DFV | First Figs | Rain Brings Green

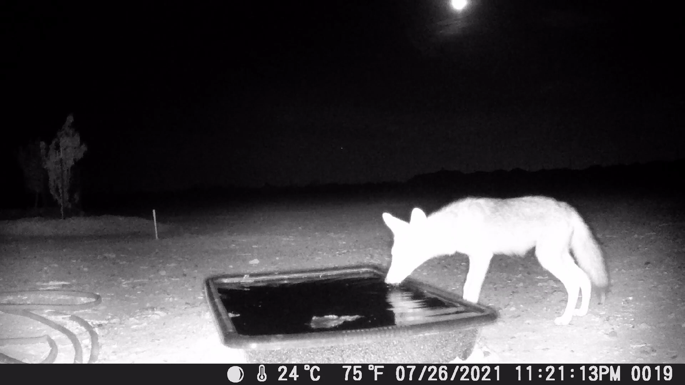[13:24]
We've got some regular coyote activity that's coming up here, which is really not all that surprising. And we have those pesky jackrabbits.
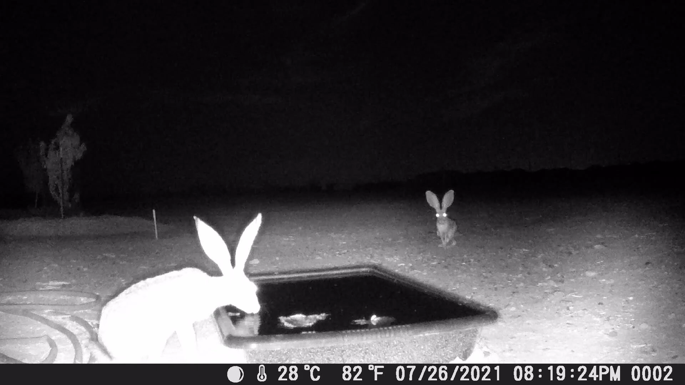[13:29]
We usually see one or two of them coming in for water pretty consistently throughout the night.
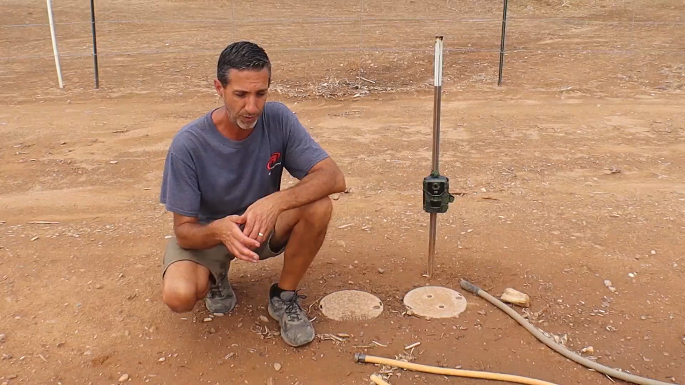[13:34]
We have not seen javelina here over the last couple weeks. No sign of them actually at all. So I'm hoping putting the water further away from the garden beds is making a difference there.
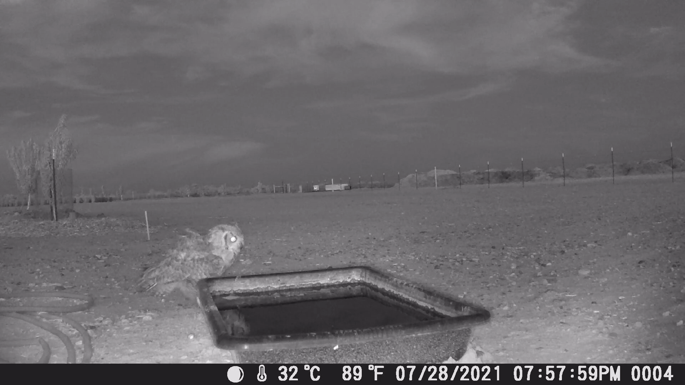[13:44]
And then we also are still seeing the owl, which we've nicknamed Hootie. So we got a few shots of Hootie here on the water tank as well. So hopefully we'll start getting something a little more interesting. But I think one of the issues we have is there's water here.